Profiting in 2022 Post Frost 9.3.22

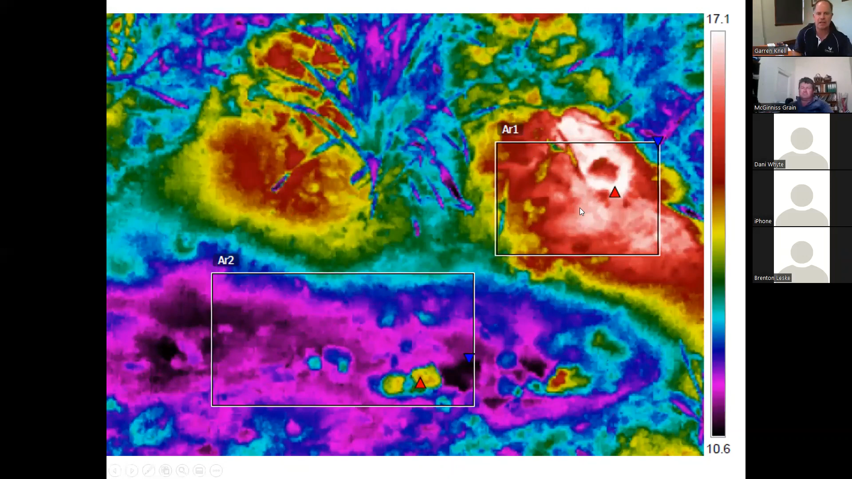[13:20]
So you can see that the hump of dirt on the interrow has warmed up and has heat there to radiate out. Here's another photo taken by Steve Curtin from ConsultAg. So we've got these little MDF strips on a wooden stake and then coming back late at night during a frost event to see where the temperature is. And you can see this is the crop rows, the purple, but you can see the temperature effect, how higher in the canopy is a lot colder and you can see the heat coming out of the soil surface.
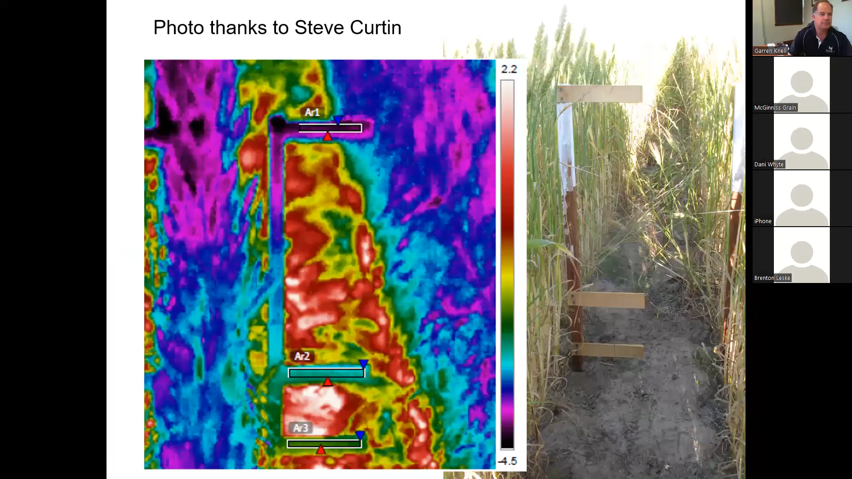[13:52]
So that's kind of what's going on within the canopy. But why are we getting more frost damage?